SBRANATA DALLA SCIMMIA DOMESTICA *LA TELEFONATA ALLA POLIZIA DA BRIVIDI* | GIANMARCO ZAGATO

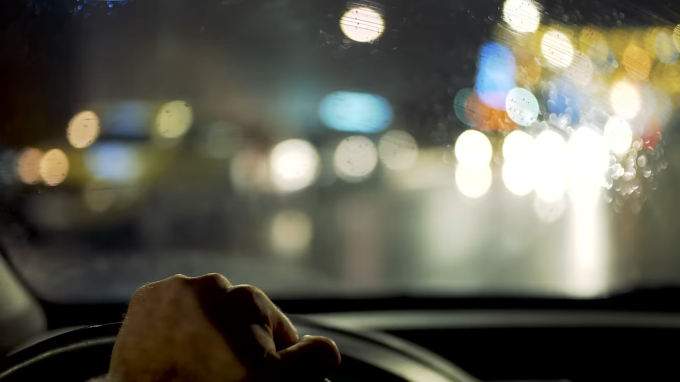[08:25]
Mentre sta guidando Verso casa Prende un farmaco Si addormenta E si